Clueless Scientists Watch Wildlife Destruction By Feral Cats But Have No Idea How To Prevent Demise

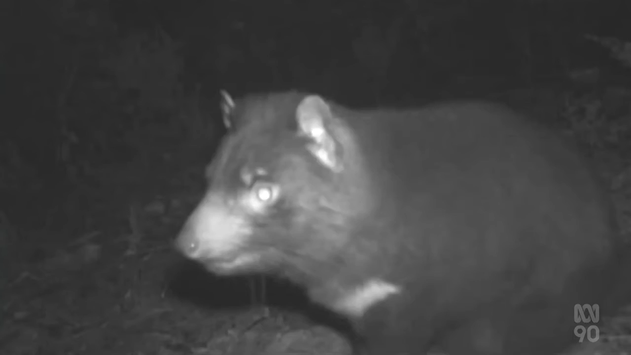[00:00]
From an inquisitive Tassie devil, to a deer in the spotlight,